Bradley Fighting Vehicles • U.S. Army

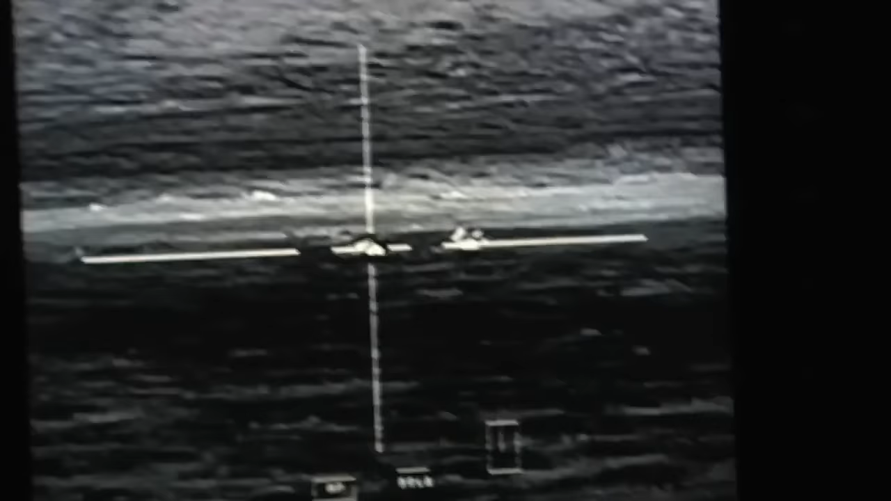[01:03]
Okay. You have these different buttons.
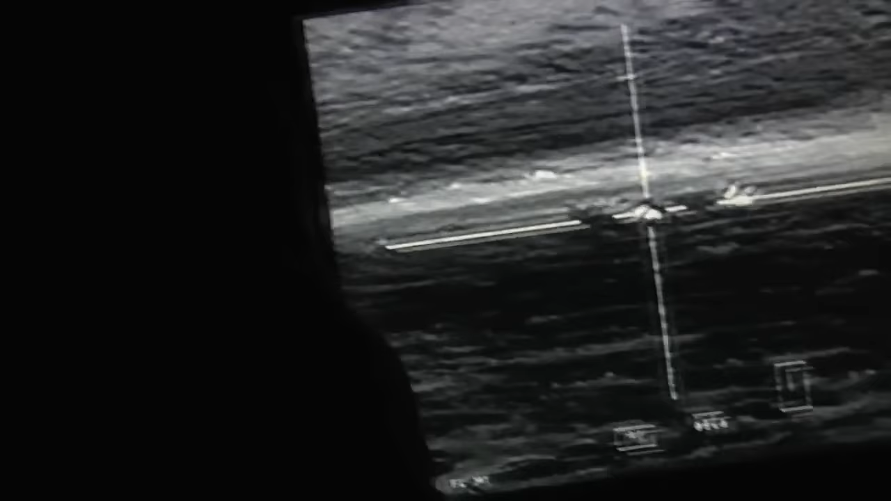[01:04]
I can see what the driver's looking at.
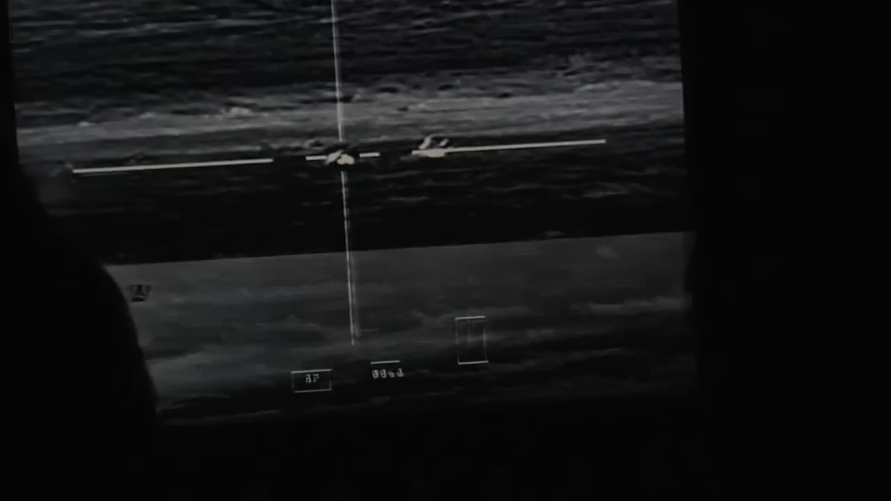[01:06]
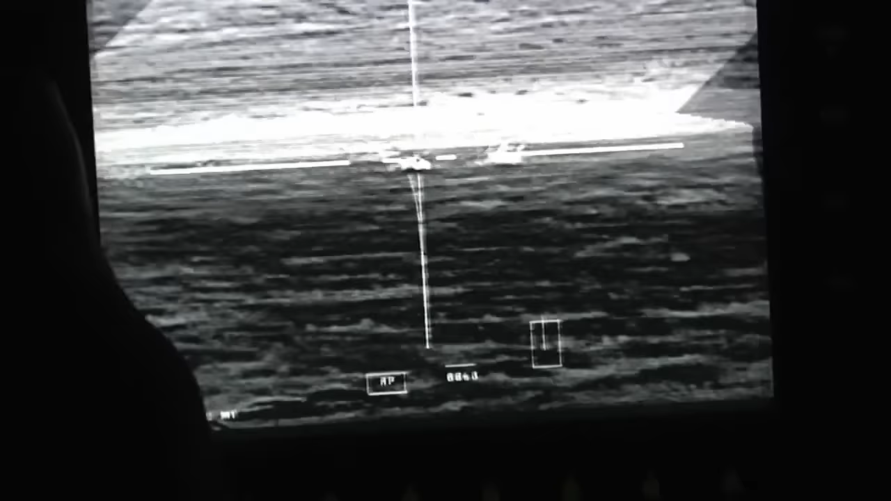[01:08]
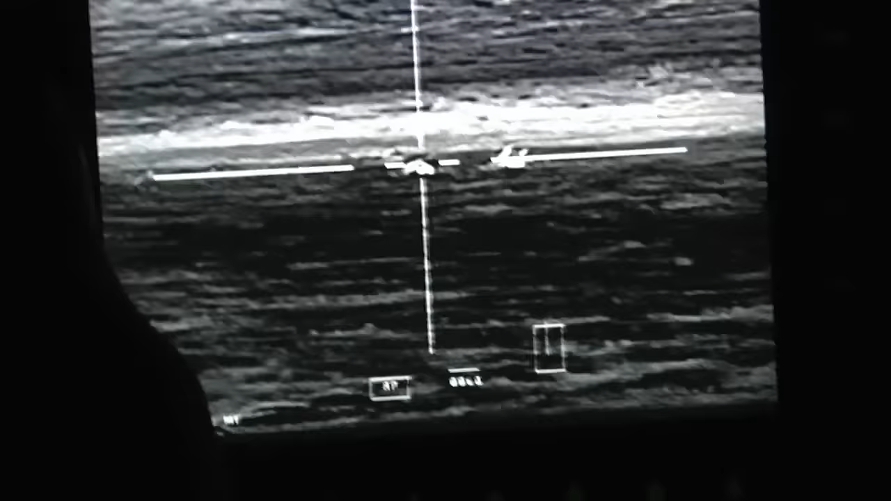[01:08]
I can see what the gunner's looking at.
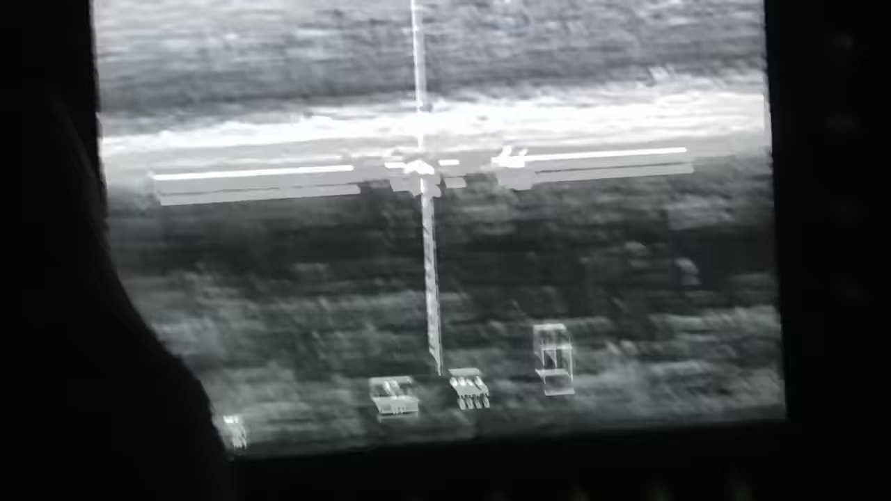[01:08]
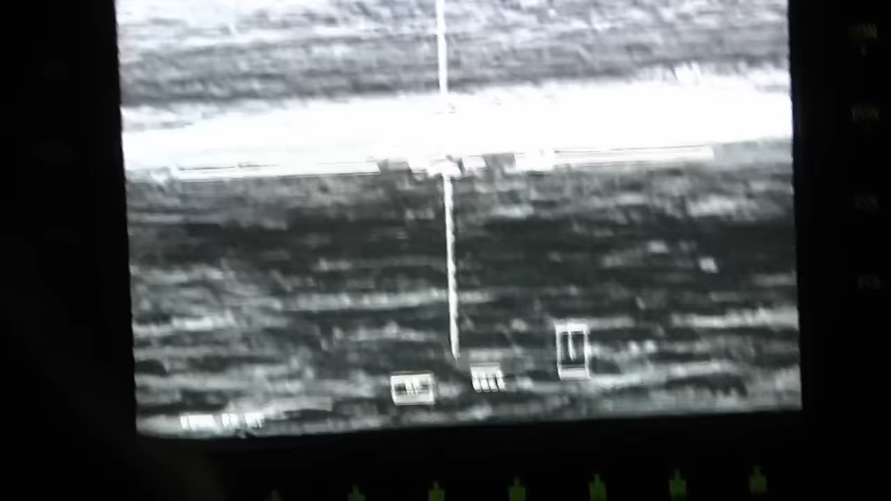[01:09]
And then the commander has the independent viewer.